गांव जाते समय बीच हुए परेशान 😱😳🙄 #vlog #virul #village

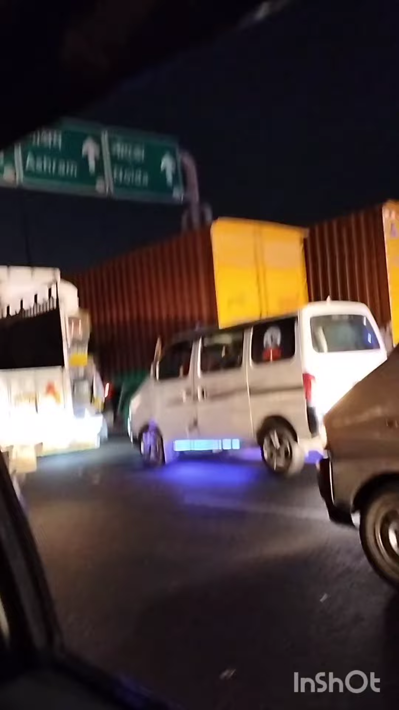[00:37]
नौइडा एक्सप्रेस अक्षदाम नौइडा क्रॉस कर गए उसके बाद देखी कि इतना जाम